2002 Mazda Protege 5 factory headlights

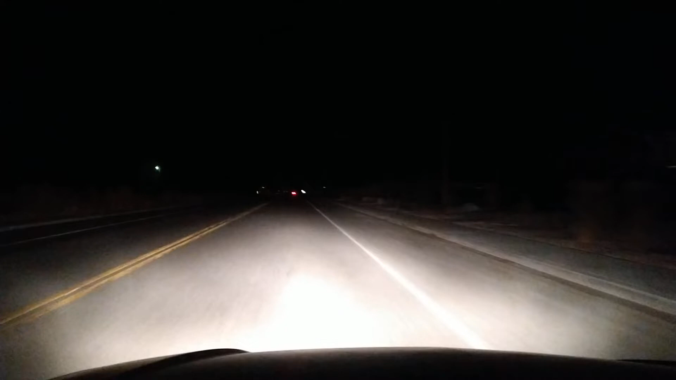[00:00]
So here we are in the 2002 Mazda Protégé 5 at night and these are the factory headlight housings with the factory halogen headlight bulbs. These are the low beams, those are the high beams right there. They work really great. Yeah, the factory bulbs on this car definitely work better than